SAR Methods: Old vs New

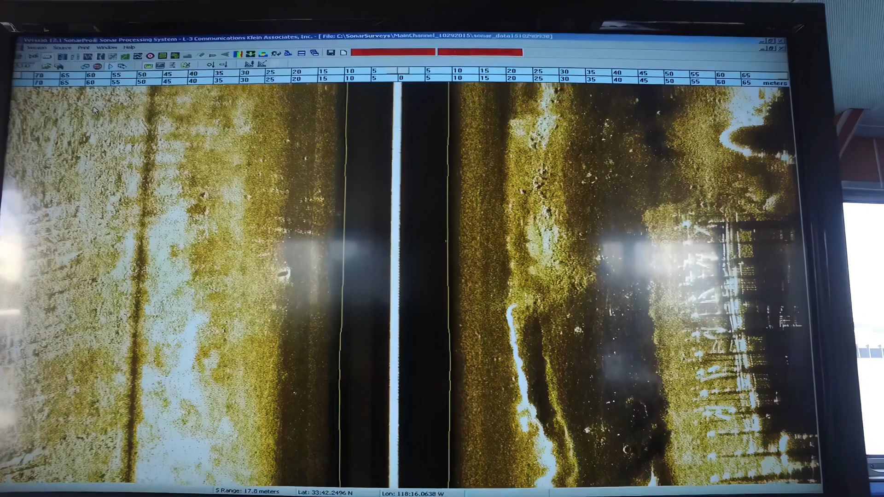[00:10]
The purpose of that piece of equipment is to scan the bottom of the lake to look for anomalies, things that shouldn't be there.
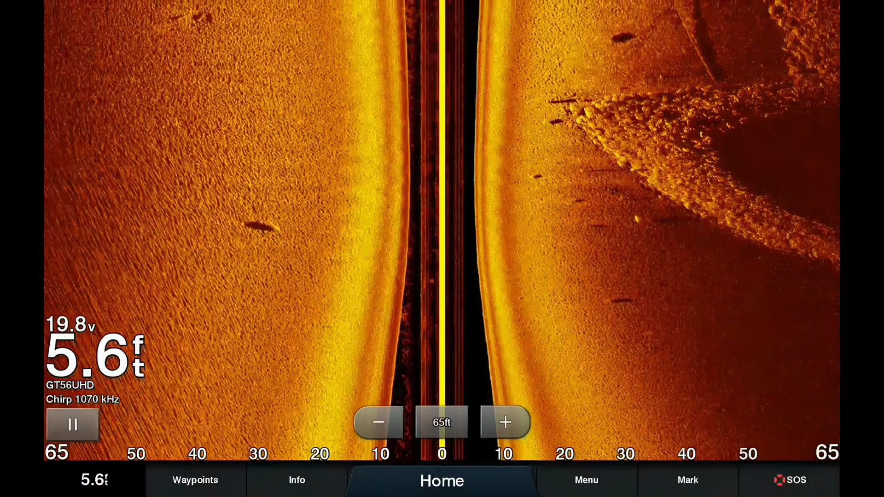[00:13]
On screen: depth 5.6 ft
In many cases, that could just be a log. It could be a rock formation. It could be some other structure on the bottom of that lake bed.
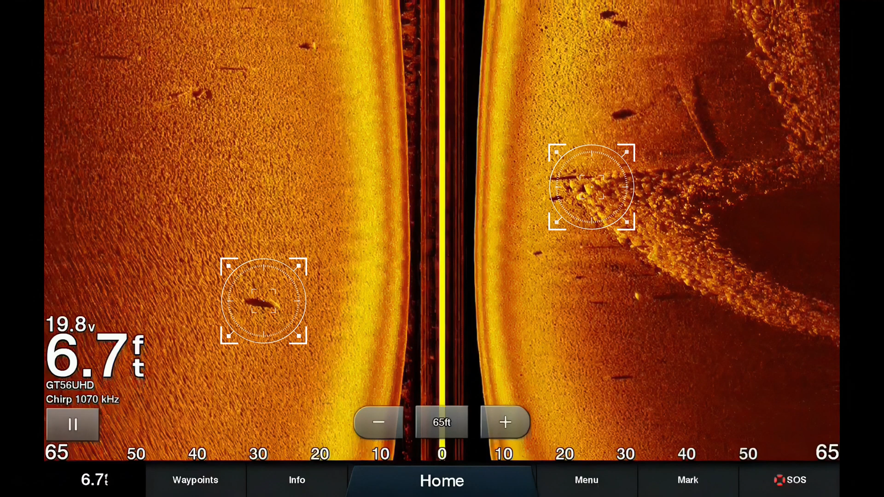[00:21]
On screen: depth 6.7 ft
And oftentimes, most of the anomalies that are found on a sonar system are not the target that they're looking for.